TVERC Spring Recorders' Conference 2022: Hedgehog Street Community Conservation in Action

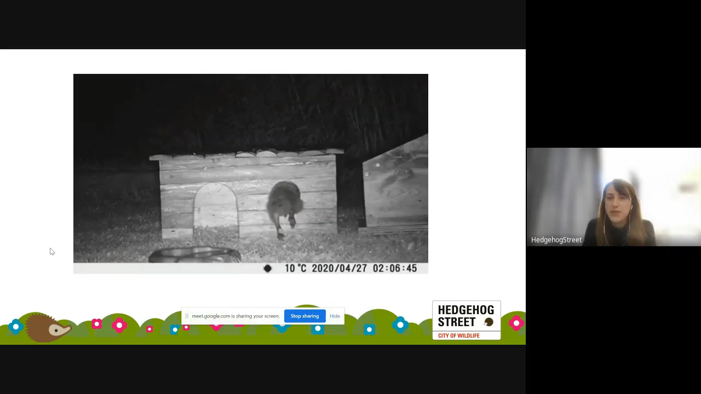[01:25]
throughout the talk as well um yeah so it always surprises me that that hedgehog can actually get through that tiny gap but i think they're just yeah
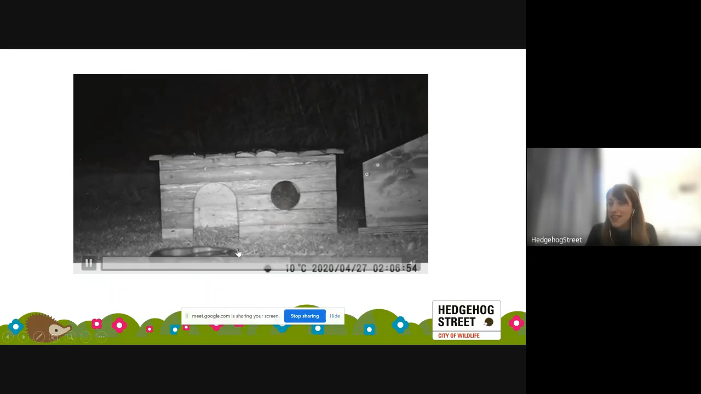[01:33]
they're just a true aquel that's getting through there uh yeah so the west european hedgehog um so it's one of about 18 hedgehog species in the world
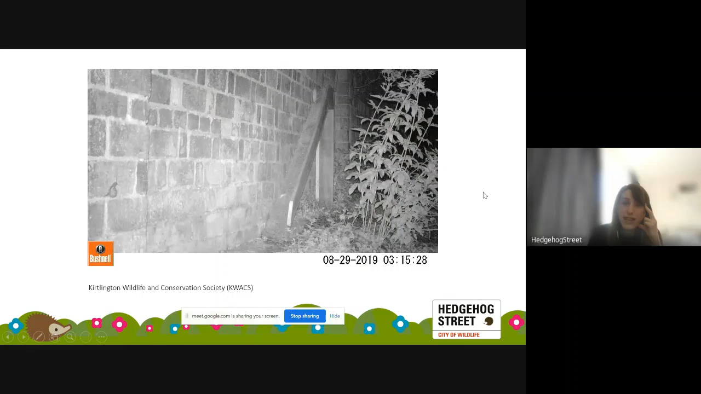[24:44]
um so yeah it just goes to show they do use these hedgehog highways even if they're slightly unusual hedgehog highways they do use them this this lovely connected environment is going to be really good for them so that ramp i think it was just made out of wood and then they they just made sure that the um the ramp part was sort of grippy i think they sort of made sure that it was had a bit of friction so the hedgehogs aren't just sliding down